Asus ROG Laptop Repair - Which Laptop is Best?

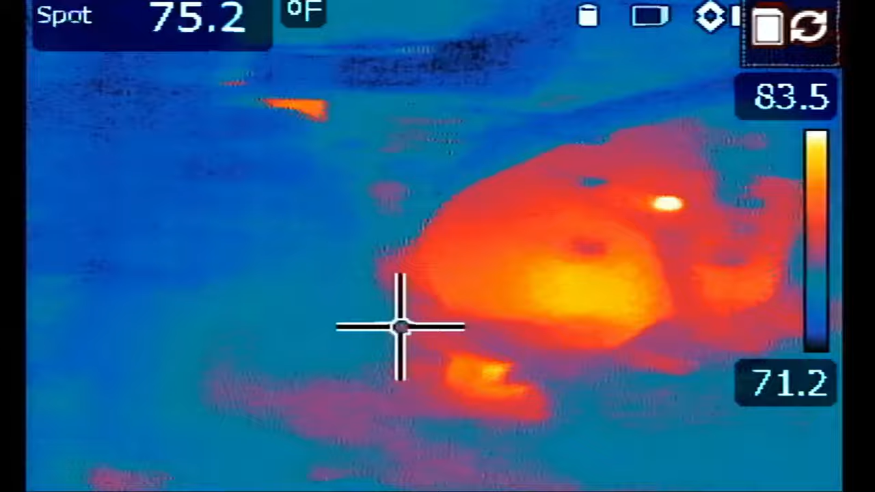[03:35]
On screen: spot 75.2°F
let me tell you where everything is the dc connector is right here
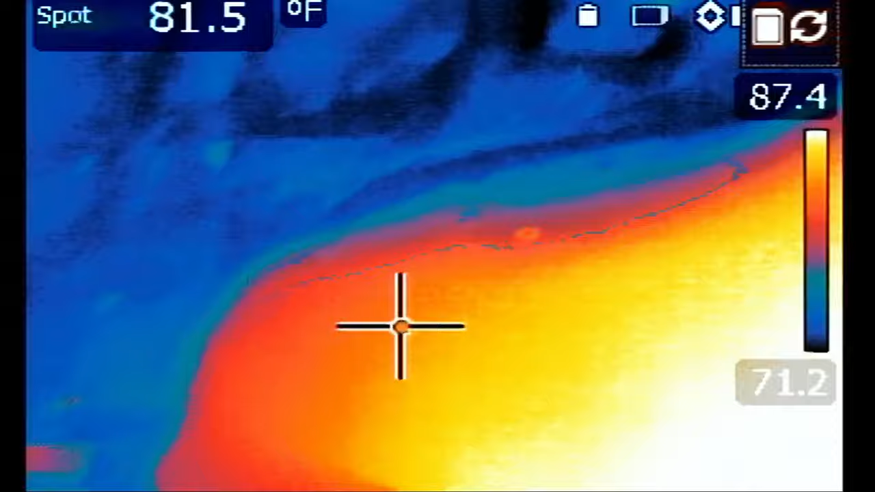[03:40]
On screen: spot 81.5°F
ram cpu
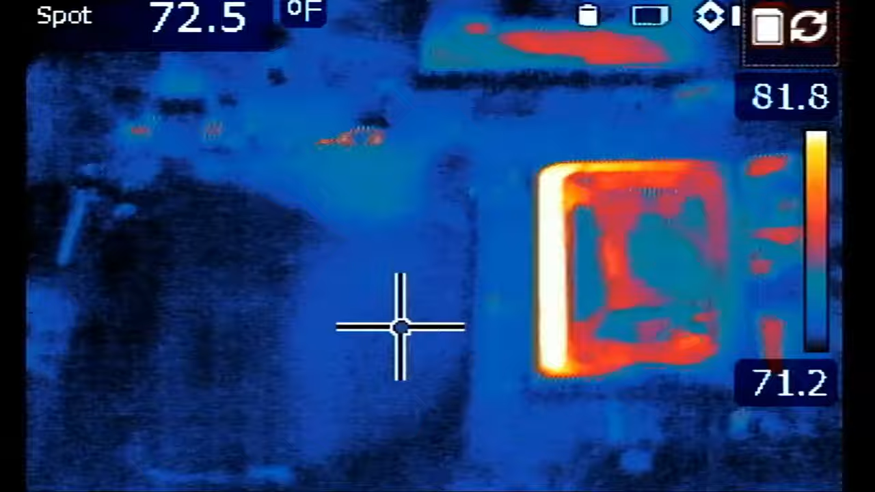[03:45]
On screen: spot 72.5°F
then you have the gpu right here and a lot of thermal paste okay so let's inject voltage one two and three and we're going to monitor the board and i already see something hot
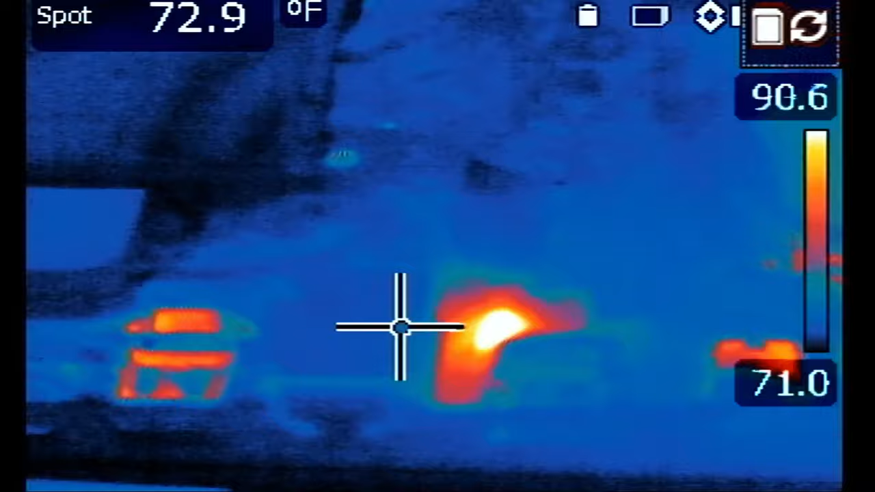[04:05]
On screen: spot 72.9°F
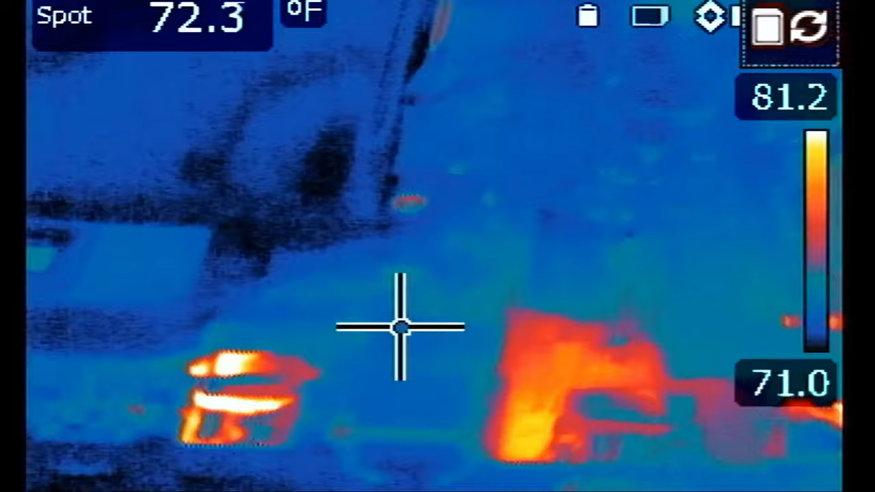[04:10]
On screen: spot 72.3°F
and i see something hot at the beginning of the board usually it's the vehicle circuit or somewhere next to the ram area
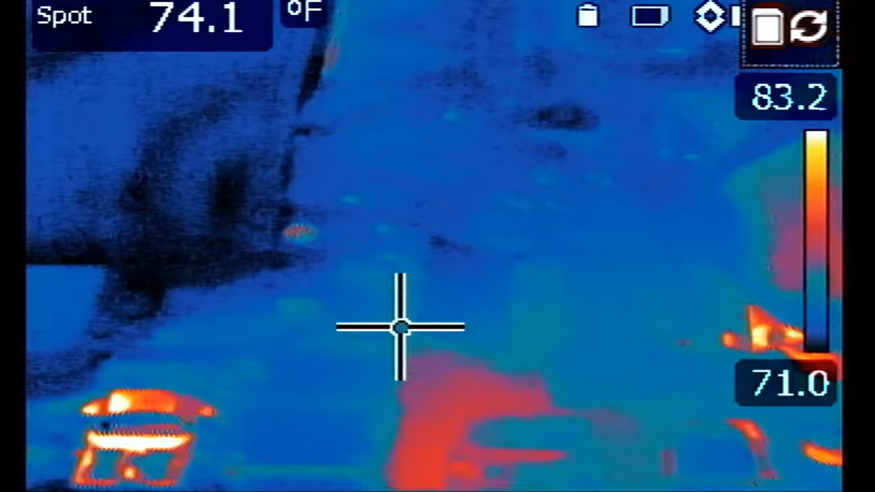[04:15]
On screen: spot 74.1°F
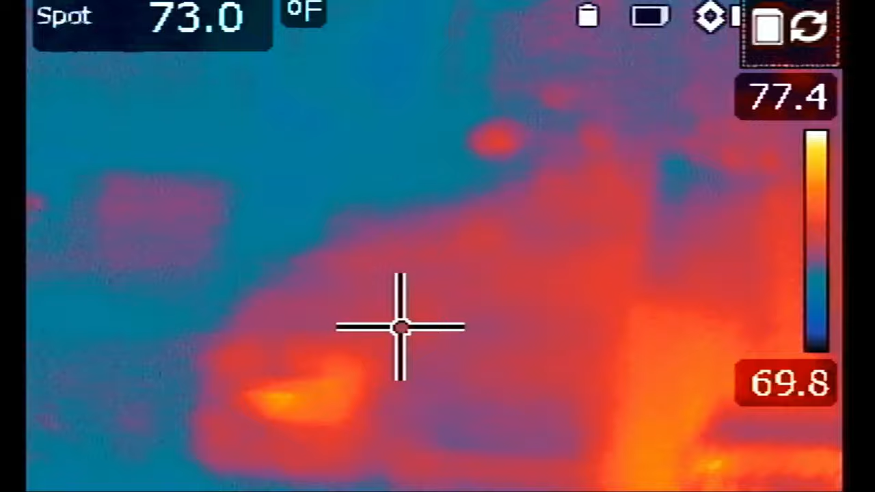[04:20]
On screen: spot 73.0°F
weird i see something at the very beginning of the board that's the charging connector
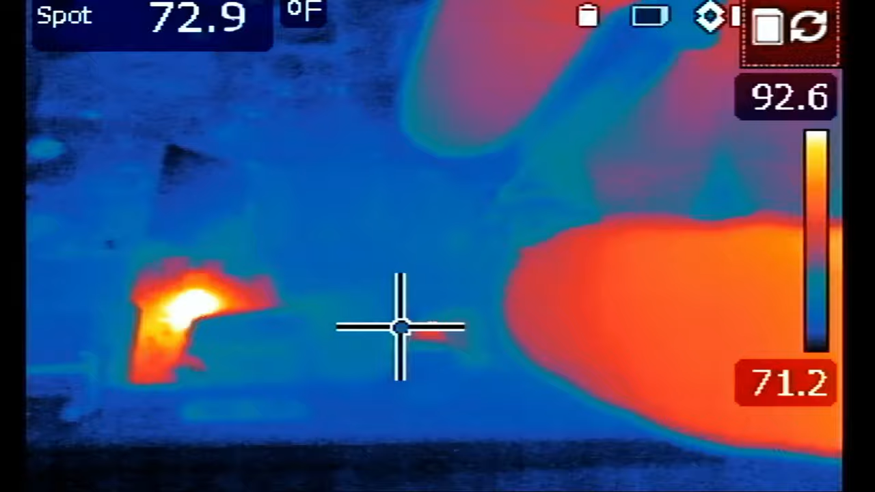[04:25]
On screen: spot 72.9°F
right here and right next to the charging connector i see something hot right
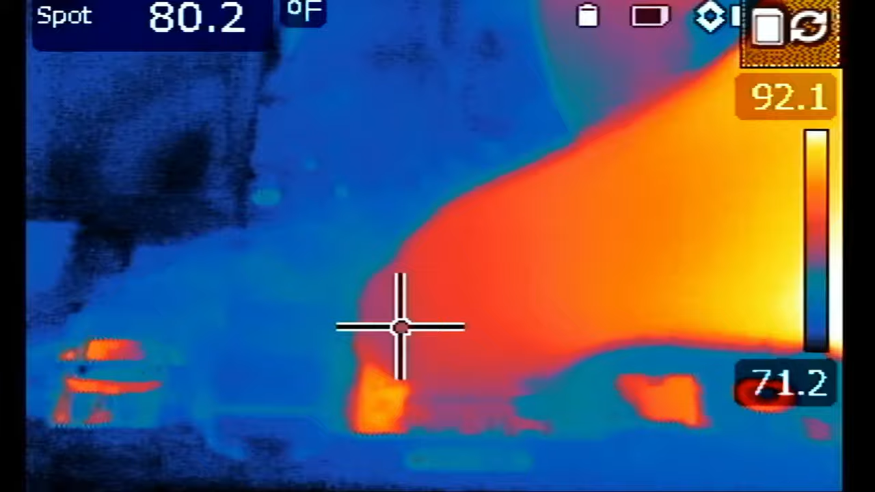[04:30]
On screen: spot 80.2°F
there let's go back to the microscope